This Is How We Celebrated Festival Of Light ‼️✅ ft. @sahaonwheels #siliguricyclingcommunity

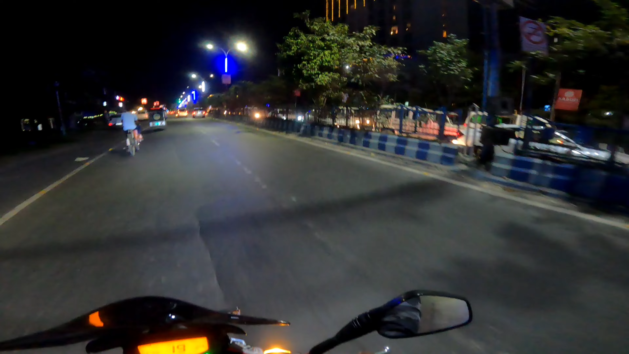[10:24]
तो गाइस अभी हम लोग पहुंच चुके हैं कोर्टयार्ड के सामने एंड
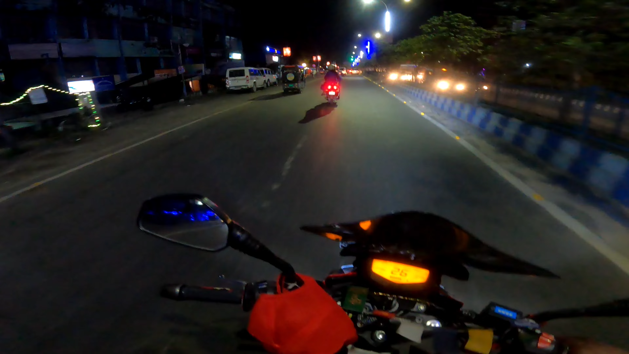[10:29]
ट्रैफिक थोड़ा क्लियर करना पड़ रहा है इधर में थोड़ा अभी पूरा खाली है एंड ये कुछ है व्यू
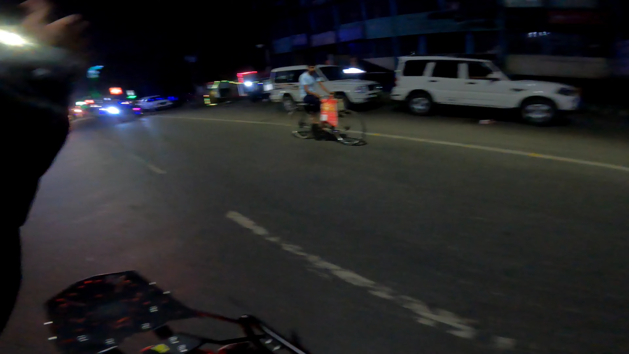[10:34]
आई मीन व्यू तो क्या बोलूँ ये कुछ है नज़ारा